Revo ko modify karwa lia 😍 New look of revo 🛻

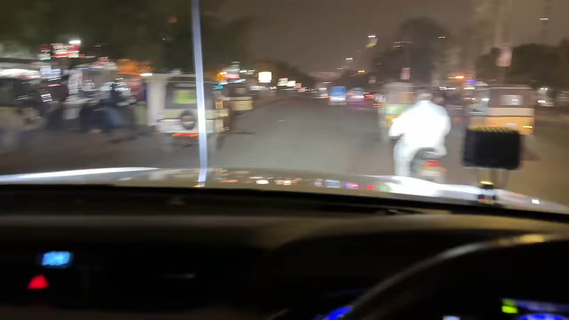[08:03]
اور لائٹ بھی دیکھیں بہقائدہ ایسا لگ رہا ہے کہ بھائی جان بس اسٹیڈیم کی جو ہے نا بڑی بڑی لائٹیں آن ہو گئی ہیں آپ لوگوں کو یاد ہوگا کہ کچھ ٹائم پہلے ہم لوگ جب روڈ ٹرپ پہ تھے باسد
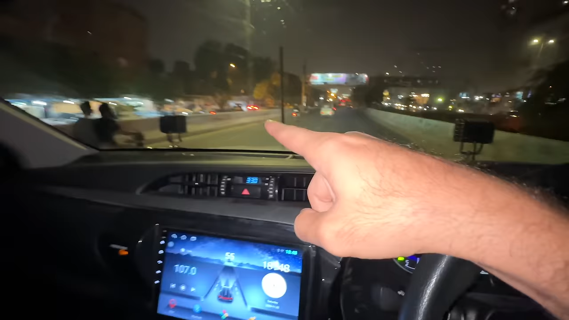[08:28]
لائٹ لگائی ہے نا یہ مطلب سے وائٹ لائٹ نہیں ہے اس میں انڈیگیٹر لائٹ بھی ہے اب دیکھیں میں نے سیدھے ہاتھ کا انڈیگیٹر دیا ہوئے نا یہ دیکھیں
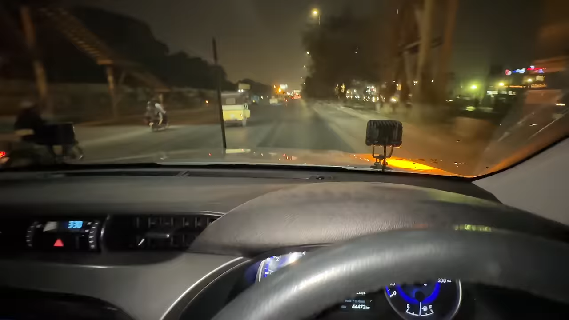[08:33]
یہ رائٹ سائیڈ والی جل گئی اور یہ اب لیف سائیڈ والی جل گئی مطلب
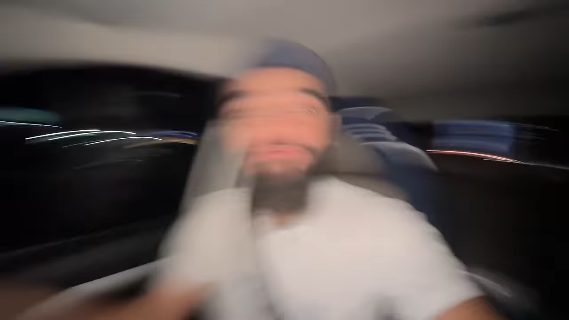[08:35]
فل ششکے ہیں اب چیک کرنے یہ دیکھیں بھائی بارش کے کترے آپ کو جو ہے نا
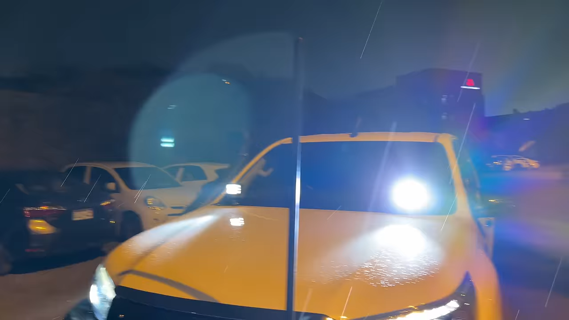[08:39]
سلائٹ کے اندر نظر آ رہے ہیں آہ آہ آہ یہ دیکھیں بھائی فل محول بن چکا ہے بھائی بارش والا
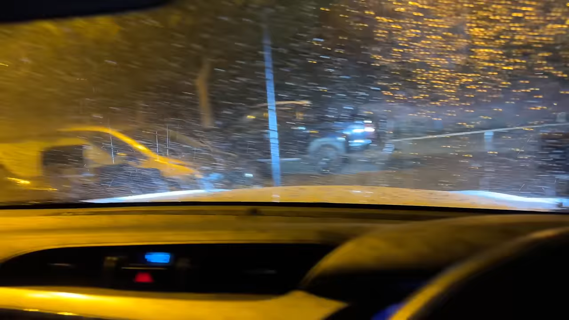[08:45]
بھائی مطلب یہ تو پہلا ایڈونچر ہو گیا مطلب بارش بلکل تیز ہو گئی ہے یہ چیک کر رہے یار مطلب آپ لوگ